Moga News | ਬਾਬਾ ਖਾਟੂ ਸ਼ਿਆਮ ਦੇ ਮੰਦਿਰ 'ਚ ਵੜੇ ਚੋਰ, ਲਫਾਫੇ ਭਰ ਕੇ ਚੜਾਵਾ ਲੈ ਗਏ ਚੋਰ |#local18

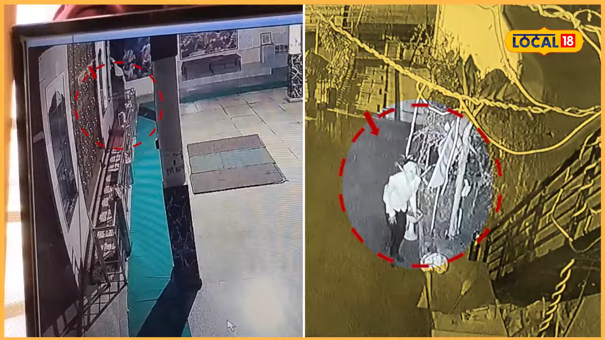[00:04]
बाबा खाटू शाम दे मंदर दे वेच चोरी होई और गोलका तोड़के चार गोलका तोड़के लफाफे परके चड़ावा जेडा चड़दा परके चोर लेगया है देख सकदेओ तस्वीराँ CCDV देख दब पैरी आँदा है